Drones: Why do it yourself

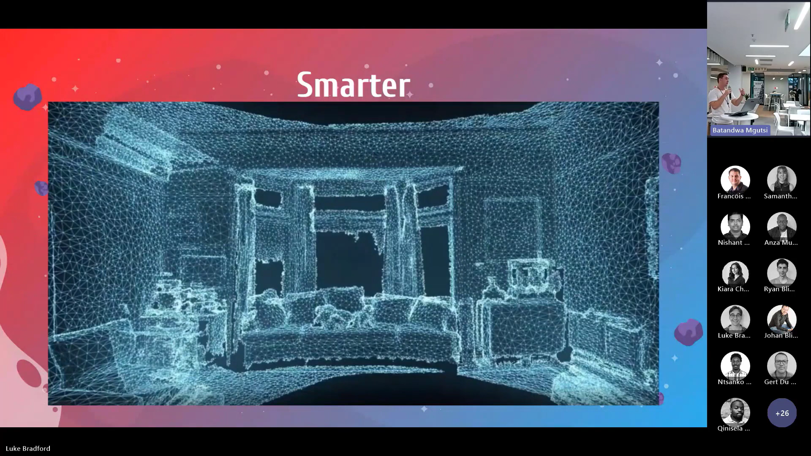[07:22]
The biggest problem that came with this is a computational problem called SLAM or simultaneous localization and mapping. That's just fancy for saying it needs an algorithm to keep track of the device's position in an unknown environment while mapping it.